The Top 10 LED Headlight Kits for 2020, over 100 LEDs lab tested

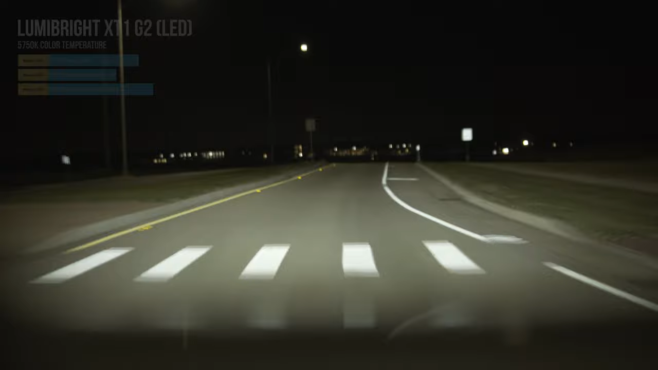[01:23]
They also work all the way down to 5 volts which is great for people looking to add them into their DRLs or daytime running lights. They produce about three and a half times or 244 percent more distance at 1,283 lux
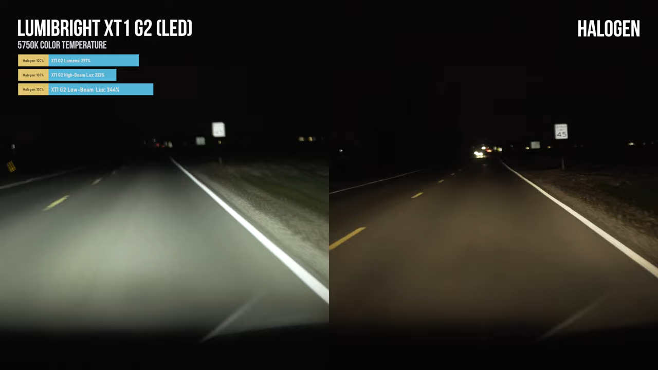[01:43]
versus 373 lux for OEM halogen and 577 lux for the best halogen upgrade we've tested which are the Bosch Gigalite plus 120 percent. The beam pattern is also something we like to mention as is important not to glare at other oncoming cars on the road. The XT1 Gen 2s are near perfect with very minimal glare from our test housings putting down the light where it belongs. We don't recommend anything without an accurate beam. The tested lumens were about 9,280 per kit compared to 3128 in a standard halogen bulb.
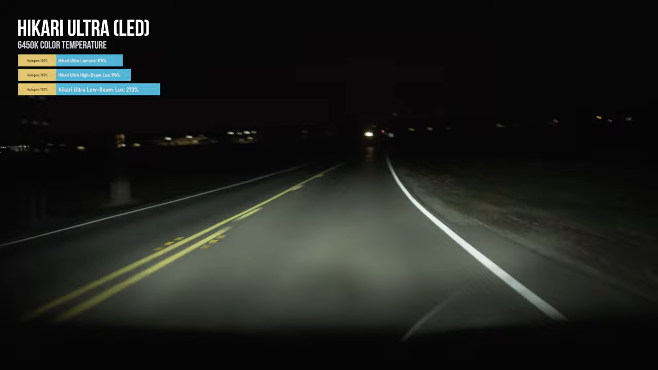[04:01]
At 6450K color temperature with the perfect beam pattern and will net you 173% more light or just over two and a half times the distance. An even cheaper option are the Katanas which were just under two and a half times the distance and 5950K color temperature.